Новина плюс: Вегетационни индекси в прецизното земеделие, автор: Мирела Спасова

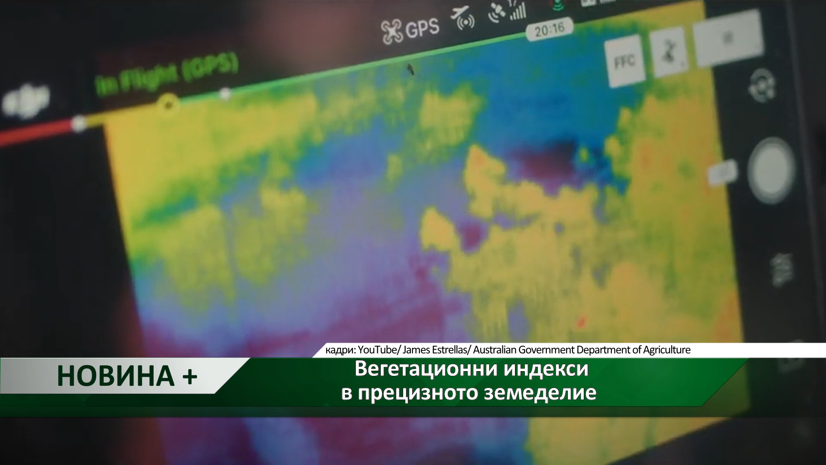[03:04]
Най-често използваните датчици в земеделието са въздушно позиционираните, това са различните видове дронове.